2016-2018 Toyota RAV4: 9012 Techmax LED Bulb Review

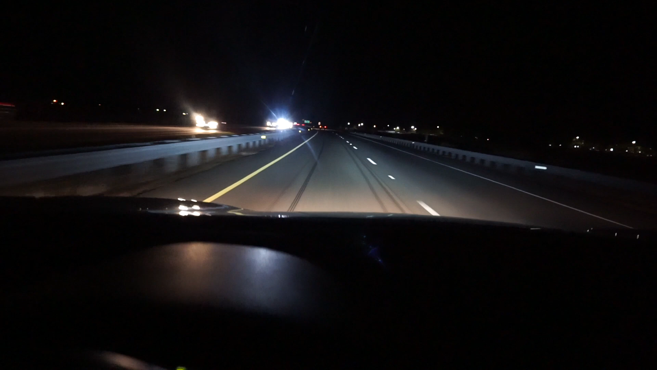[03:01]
so there's not a lot of like glare and a lot of empty missing spots like the last ones I tried in the Forester from Most Plus. They just had a really bad beam pattern. Anyways, these are, it has a nice more defined cutoff and I can see more, so definitely notice difference and I like them so far.
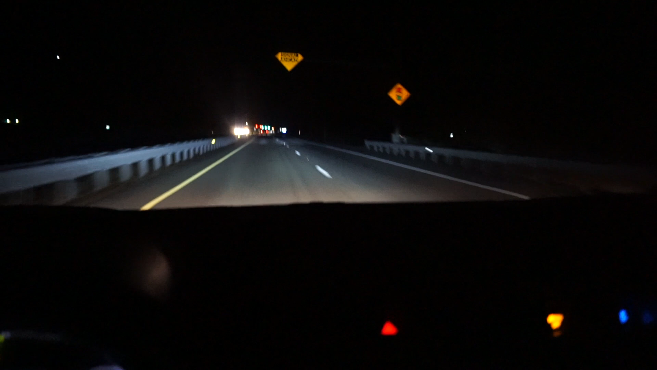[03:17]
Like I said, they're $40, so they better be good.